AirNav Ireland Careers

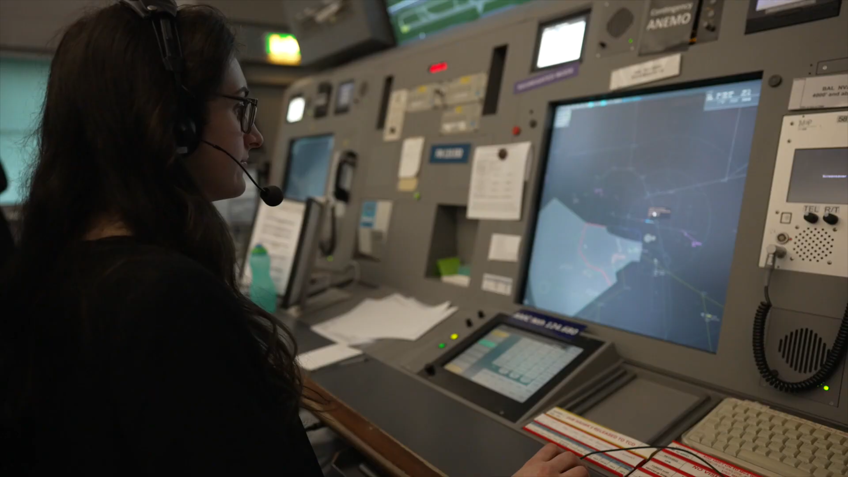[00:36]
Approach control sequences arrivals through the use of vectors and speed control to achieve standard spacings and to ensure that minimum separation is maintained at all times.